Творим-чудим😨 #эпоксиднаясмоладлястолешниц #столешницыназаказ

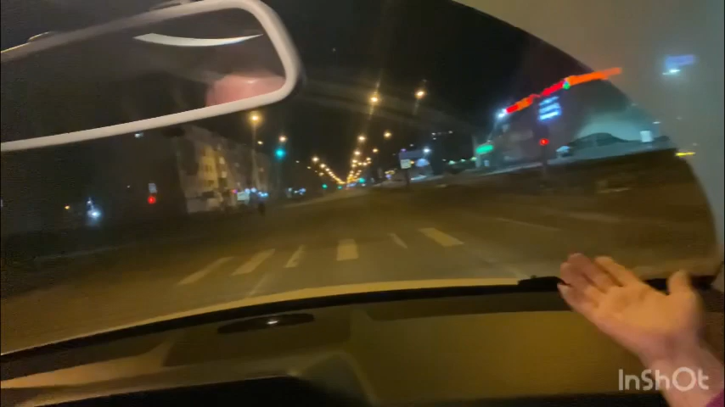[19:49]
Видишь, да, машин нету, люди-то все пируют, едят, спят. Слушай, а завтра понедельник же, да?